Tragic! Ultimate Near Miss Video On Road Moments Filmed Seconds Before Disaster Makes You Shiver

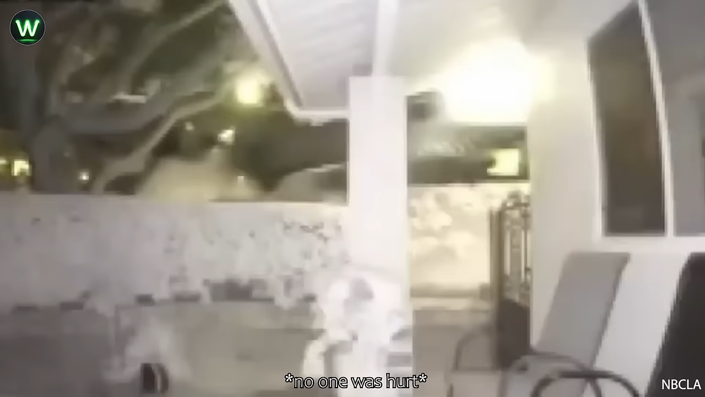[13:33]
Car crashes into home in Roland Heights. This crash was captured early Saturday morning, and luckily there were no injuries.
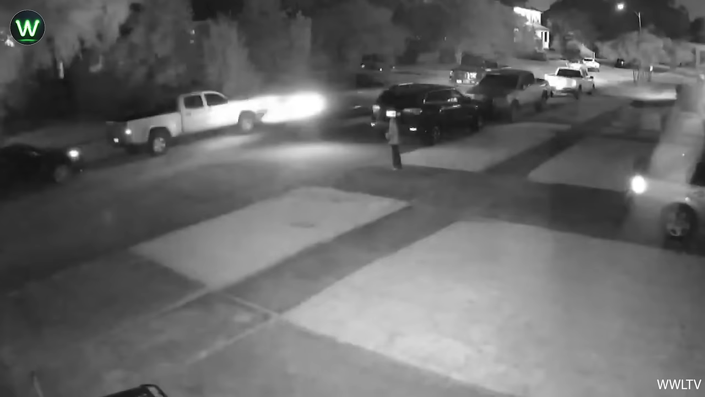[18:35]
A speeding truck hit Lakeview home. The driver appeared to be moving at 50 to 60 mph bound the pothole riddled street.
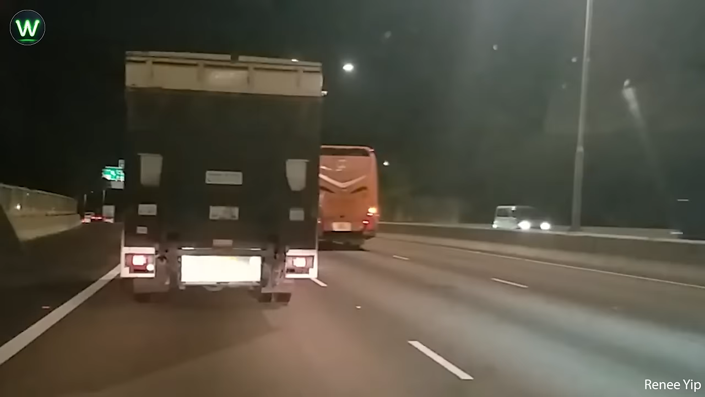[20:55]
I almost couldn't see a truck parked on the road. How could they finally turn off the lights?
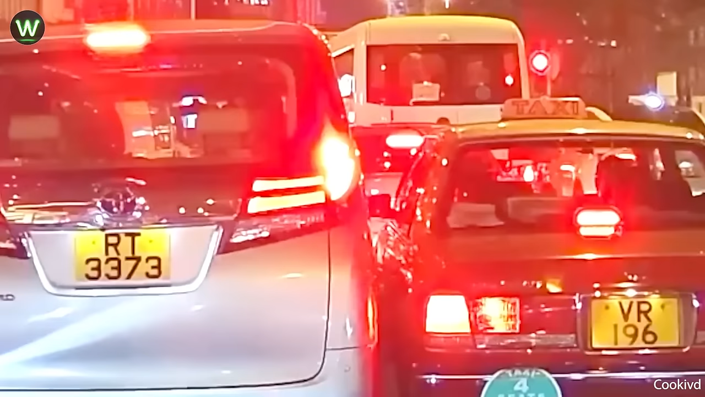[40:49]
often fitting two cars in one lane?